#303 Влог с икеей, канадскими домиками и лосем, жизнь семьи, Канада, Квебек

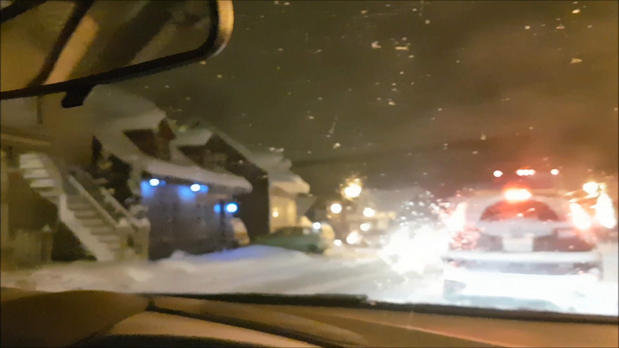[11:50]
такая. Нифига себе, как будто поезд гудит, да? Всего-навсего чистилка машинная проехала. А мы тут стоим в небольшой пробочке, поехали. Слушай, он сдул эту машину, которая была тебе подруга. Она уехала. Он настолько дунул.